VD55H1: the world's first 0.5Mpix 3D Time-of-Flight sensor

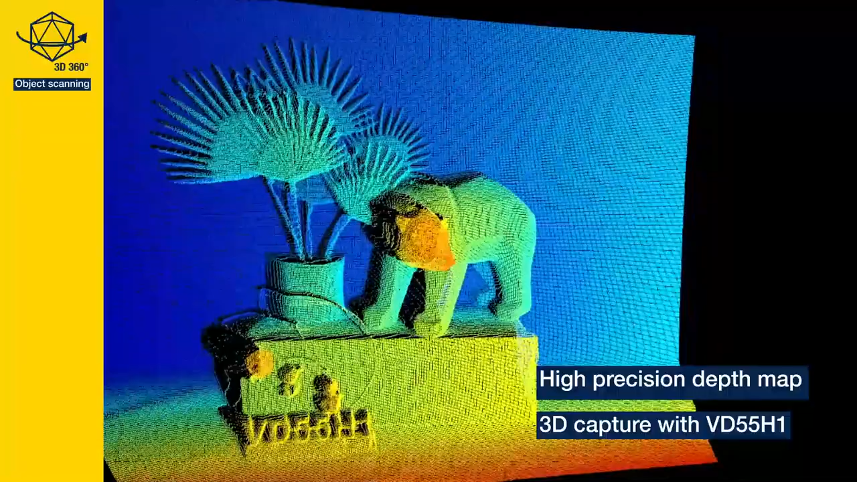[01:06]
Enabling room mapping with 5 meters ranging in full resolution. Making fine gesture tracking possible with fast capture sequence.